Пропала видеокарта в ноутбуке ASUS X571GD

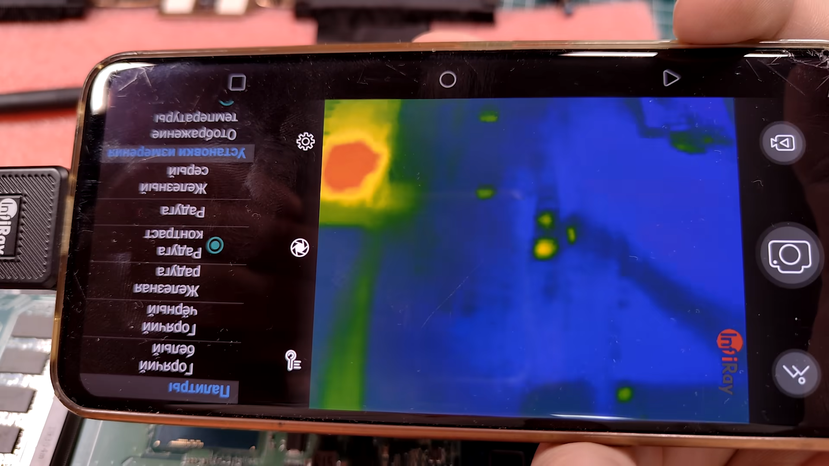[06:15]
нравится такое явное красивое свечение больной зуб обнаружен это нижний дермос который отвечает за одну из фаз питания видеочипа снимаем